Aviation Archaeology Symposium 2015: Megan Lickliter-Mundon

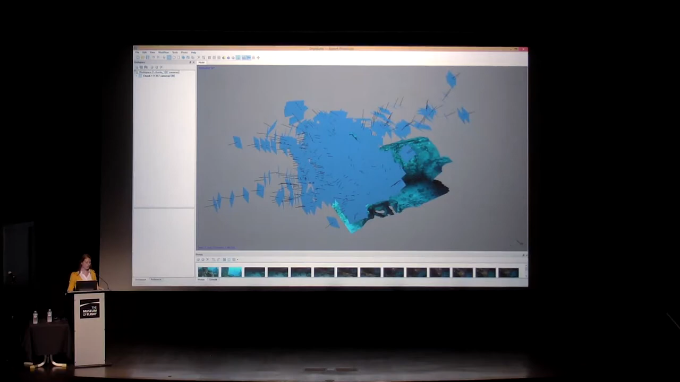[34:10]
we would have enough information to build a 3D model. And this is basically what we did with this ROV.
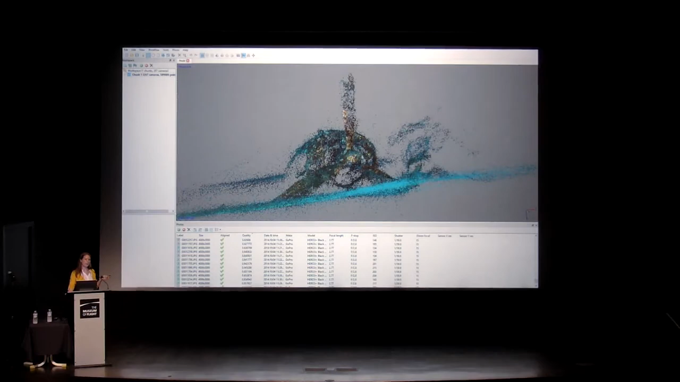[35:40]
It builds a sparse point cloud purely out of complete or accurate data. What you then do is you build a dense point cloud on top of that and then adjust it for your texture so that you're getting something that is more accurate than this, which still looks like, you know, exactly what you're looking at there.
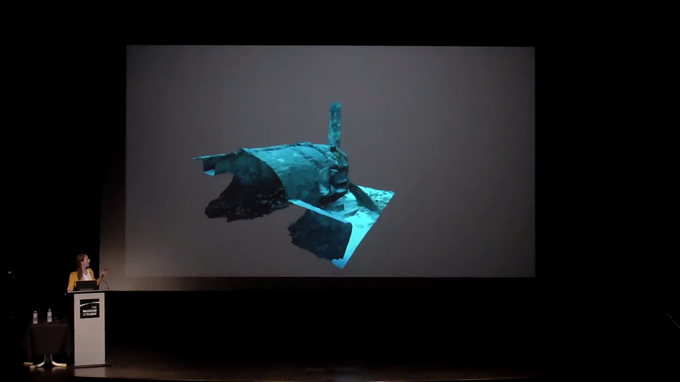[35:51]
But it builds a 3D model of this particular part.
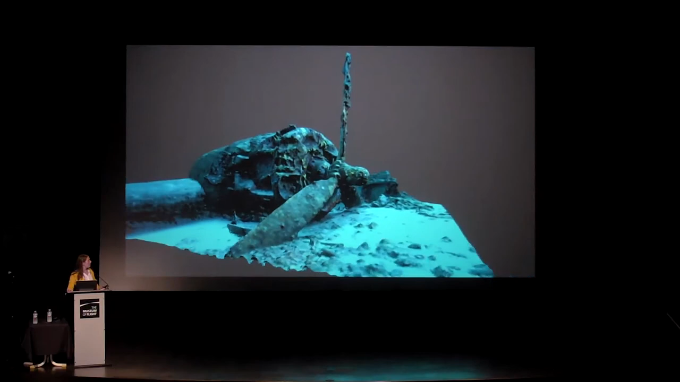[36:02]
It's pretty cool.
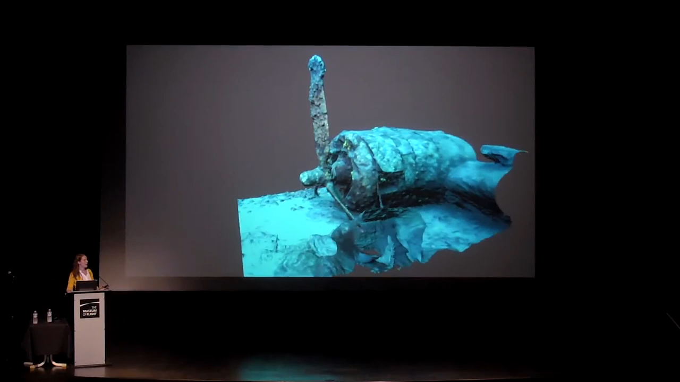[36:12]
So I had to cut this model pretty close on both sides. I had much more of it than this. But it was getting far too big for my computer's power.
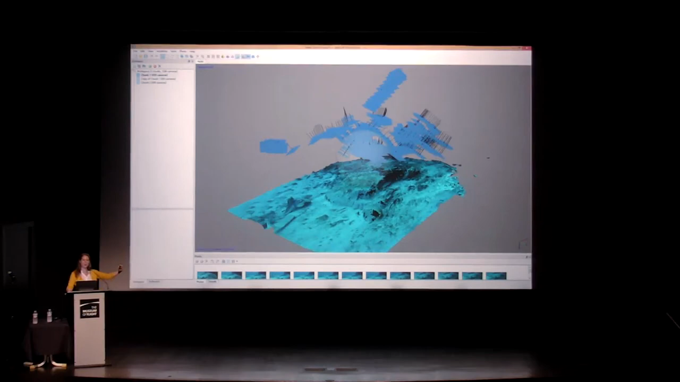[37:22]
And you can see, because there's a hole here and a couple of holes here, because we didn't fly an accurate enough path around the backside of this piece, which is one of the vertical stabilizers. But even still, you can see that it was able to build something, and what it was able to build was still pretty good, enough so that you can get that information about the interior.
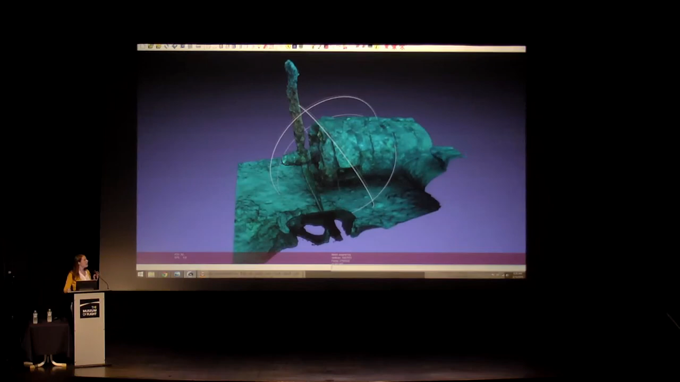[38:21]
So basically, you can look at the thing, you can get closer to it if you want to.
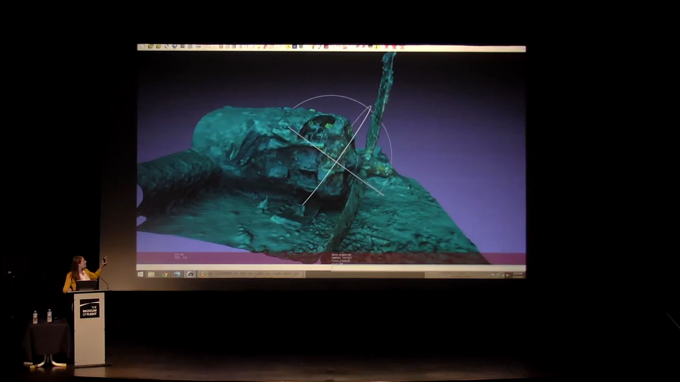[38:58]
And then the other good part about this program is that it's the ability to then see this, and then compare it with an actual photograph of the site.